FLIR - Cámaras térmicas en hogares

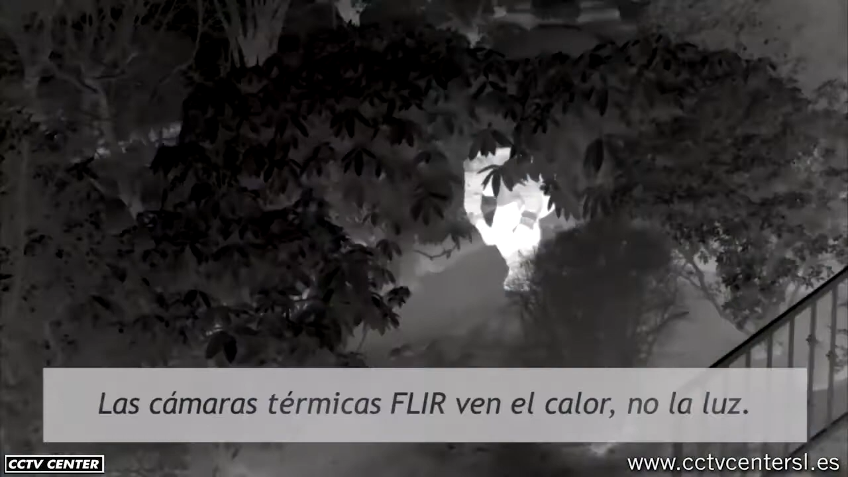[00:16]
heat as a result they create images in total darkness
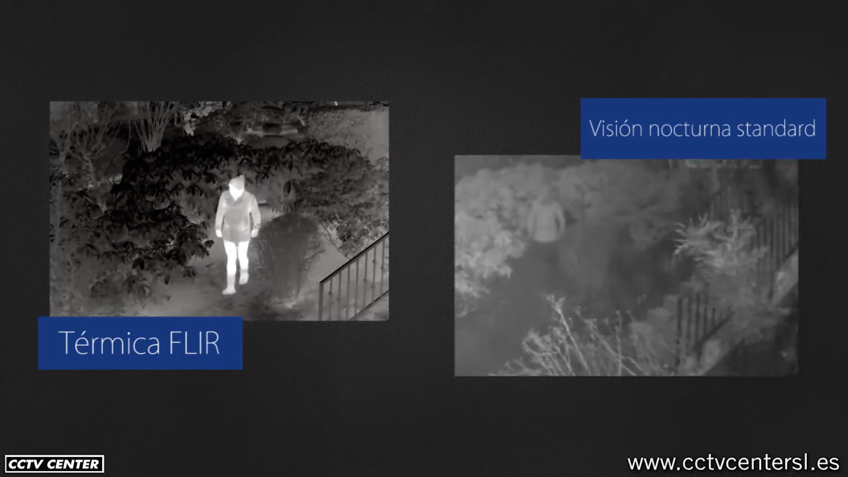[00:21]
with better contrast than IR base night vision FLIR thermal cameras
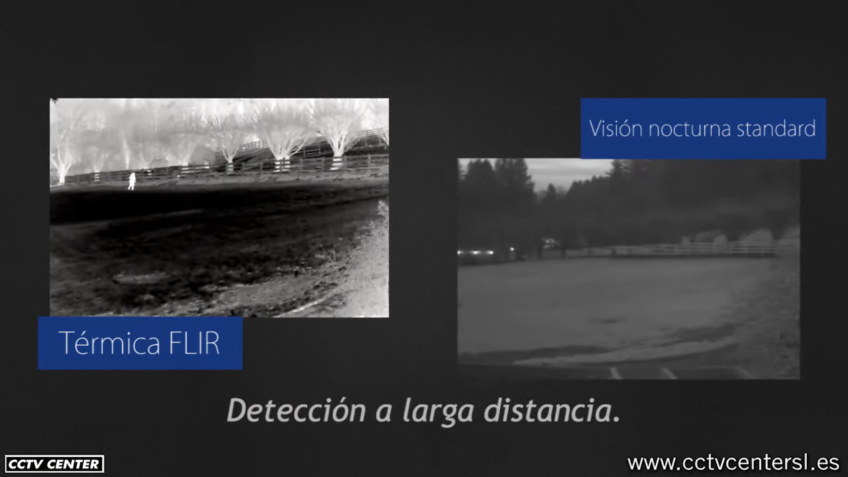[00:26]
offer long-range detection and
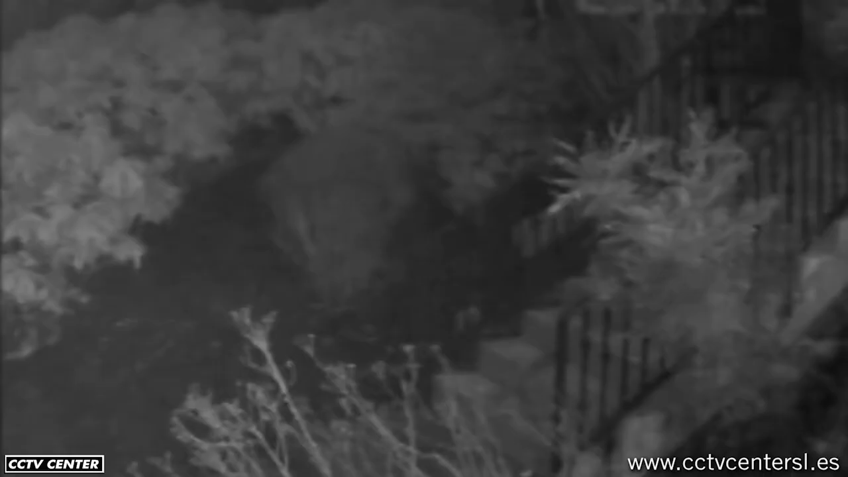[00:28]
can see through light rain mist and fog which means